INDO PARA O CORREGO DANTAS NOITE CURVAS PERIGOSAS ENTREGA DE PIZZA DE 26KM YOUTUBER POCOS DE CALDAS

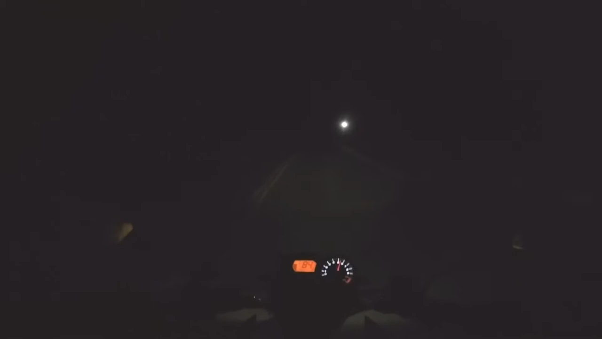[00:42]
é no canal Primeiragem de Poços de Caldas, é um canal que registra a rotina de trânsito e das entregas de um motoboy e motofilmador, depois irmão, que eu comecei a fazer a motofilmagem, eu nunca mais saí sozinho tio, tenho sempre alguém acompanhado na minha garupa irmão, é nóis,
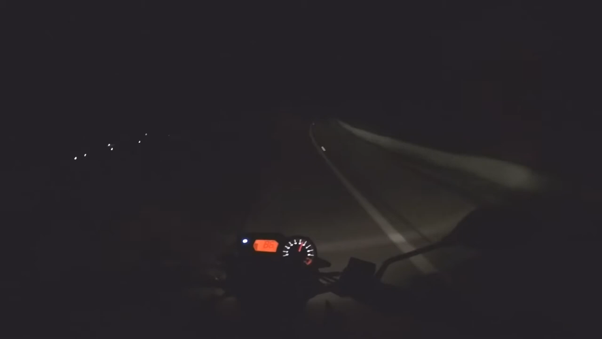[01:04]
Estamos indo agora lá no Corrego Dantas, Corrego Dantas é um vilarejo que tem aqui próximo de Poços de Caldas, tamo indo levar uma pizza lá tio, e é um breu,
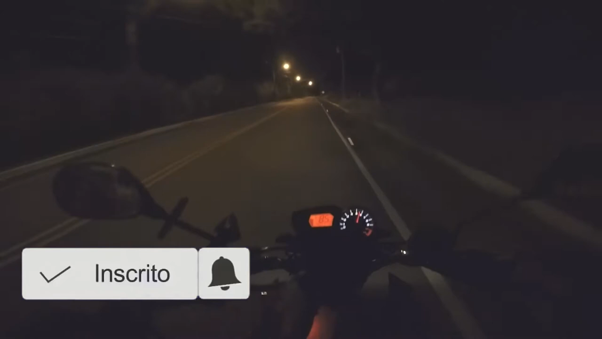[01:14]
a cidade não tem, ai cidade ó, a cidade, a estrada não tem luz, só tem luz aqui no comecinho,